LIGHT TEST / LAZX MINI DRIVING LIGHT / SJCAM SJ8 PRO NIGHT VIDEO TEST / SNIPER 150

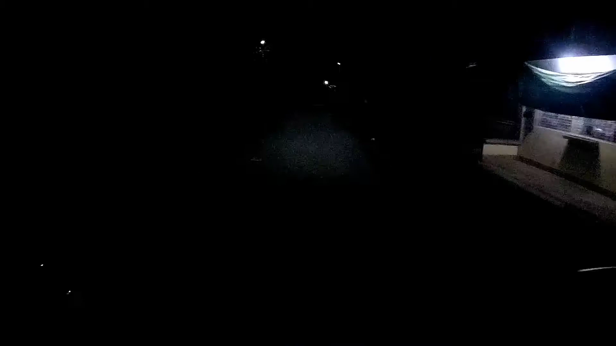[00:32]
version 2 na ikinabit sa ating sniper 150. By the way, nabibili siya sa Shopee around
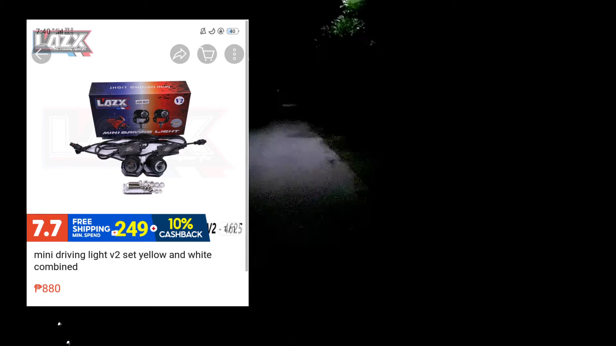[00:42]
880 to 1,200,
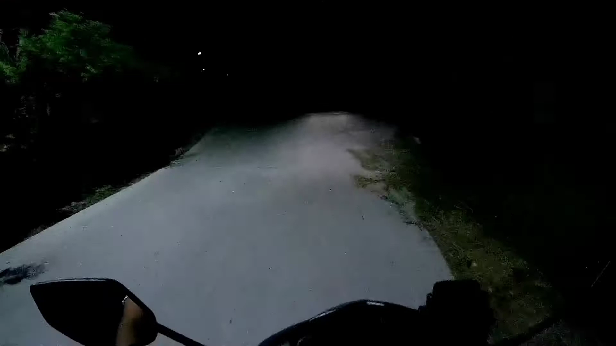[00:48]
pero yung isang set niya at yung installation niya kasama na rin yung labor doon sa Motoke Pangasinan ay 2,950. So, lahat na yun, kabit, wiring, installation, pati na rin mismo yung product. So, ba't yung gamit natin is Sniper version 2. And, syempre, ito din yung video output or quality ng video ng Sjcam Sj8
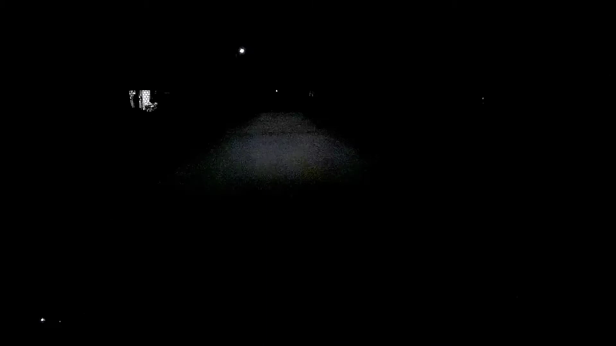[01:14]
Pro paggabi. Bale, nakaset siya ng ISO max na 6,400. And EV na 0.
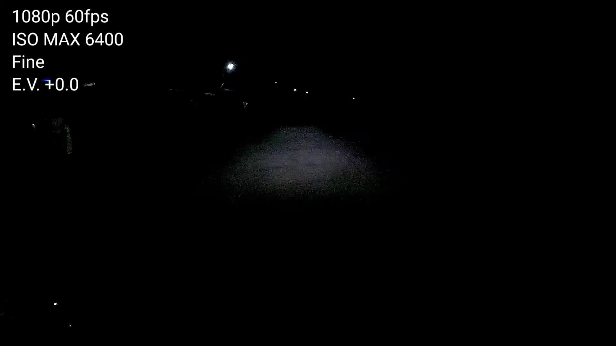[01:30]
Yung quality ng video ay naka maximum into fine, and syempre naka mount siya sa ating helmet. So punta tayo sa medyo open space para makita nyo yung quality ng mini driving light na ikinabit sa ating sniper 150. So time check, 7:46 na ng gabi, and ganito kadilim sa amin. Test lang natin yung mini driving light, no? Baka ma-encourage ko kayong bumili ng o magpakabit ng mini driving light sa inyong mga motor.